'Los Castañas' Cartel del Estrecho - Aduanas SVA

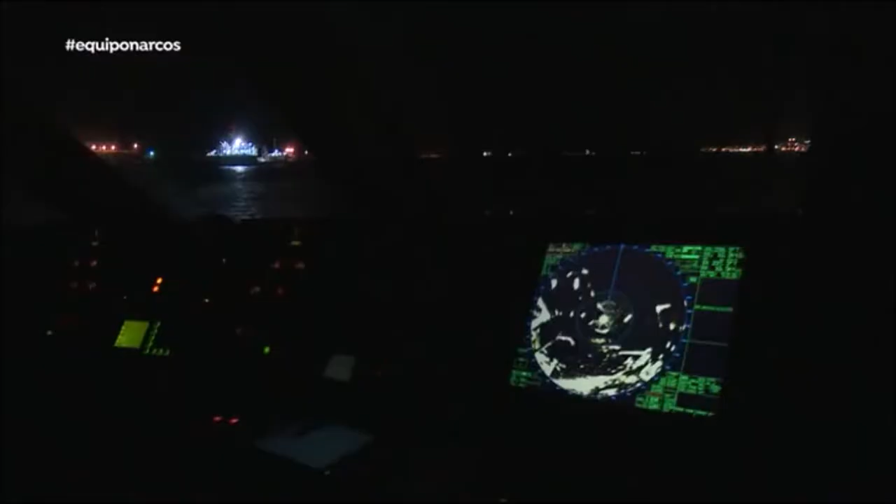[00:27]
Esta es la zona del tonelero, esta de aquí.
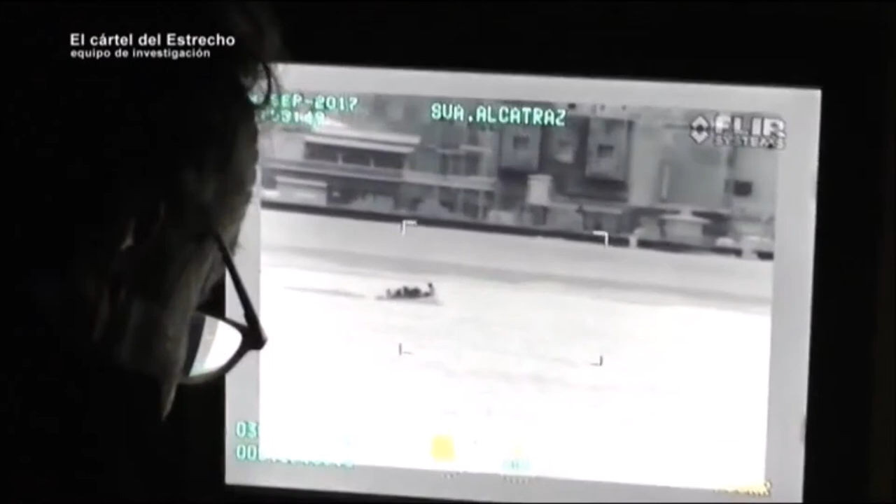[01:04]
Ahí va una, mírala. Detectan a un grupo de alijadores.
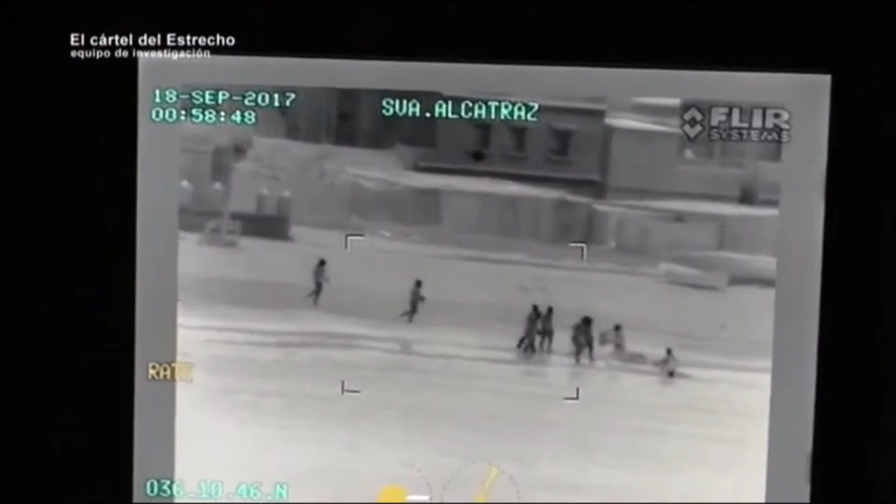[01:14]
Están descargando en el tramo de la playa que controlan los Castañas. ¿Están descargando? Sí. ¿Dónde? ¿Dónde? ¿Exactamente dónde? En el 30. O sea, en Torelero, ¿no? Sí. Hay dos. Y ahora esto, espérate, ¿qué hace? Espérate, ¿qué hace? ¿Pero cuántas hay?
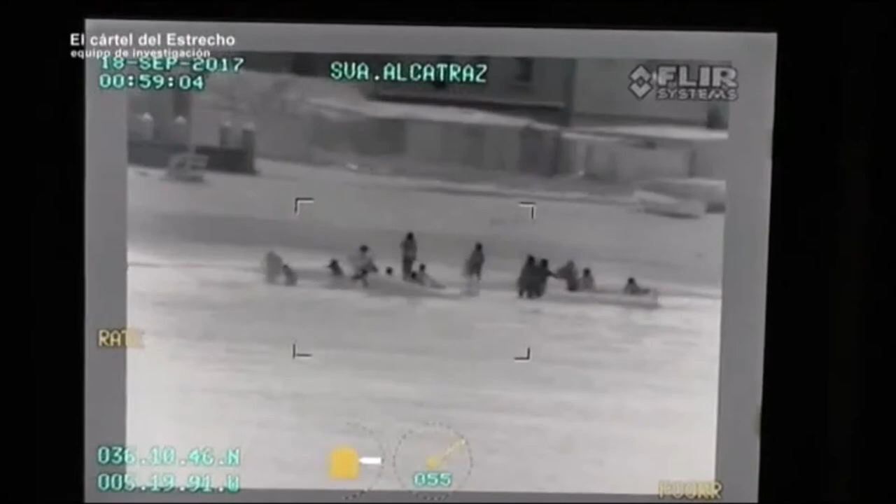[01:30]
Los porteadores cobran 3.000 euros por desembarcar la droga y esconderla.